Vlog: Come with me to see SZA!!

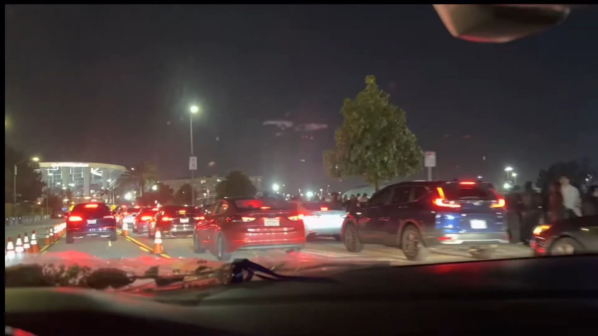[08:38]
Wait, are we saying, they told me to get in this lane. What is this,
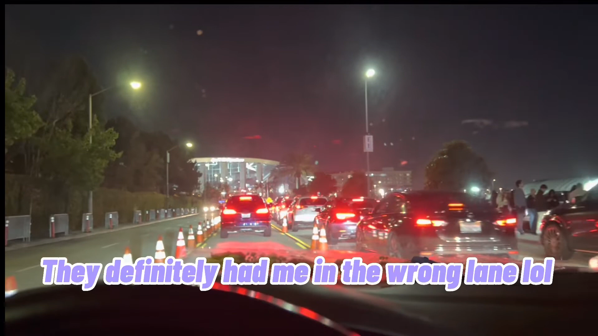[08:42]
Wait, what is this line for, bro? Don't tell me that is the line to get in. Please don't tell me. Oh, look. How